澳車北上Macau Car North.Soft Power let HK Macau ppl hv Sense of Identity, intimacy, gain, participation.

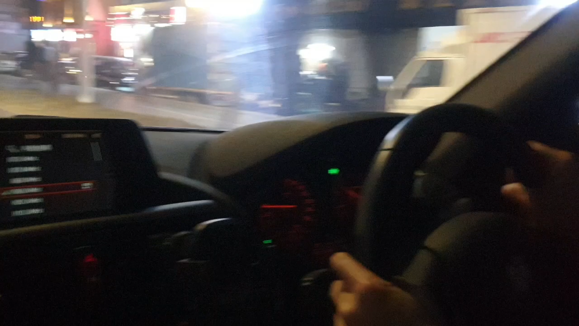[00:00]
Now I'm driving my Macau car in Zhuhai, Wanzhai. You can see this BMW. I'm driving is the right hand, the right wheel.
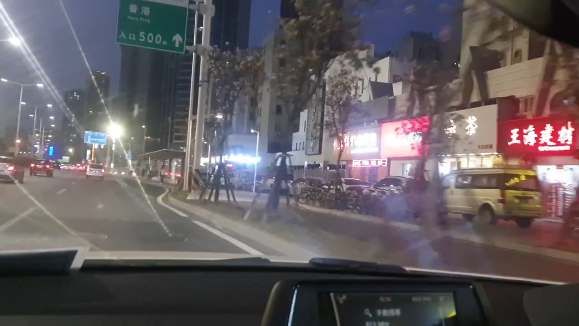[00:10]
I'm driving now in Zhuhai. So this policy is very great for the Aochipa Asia.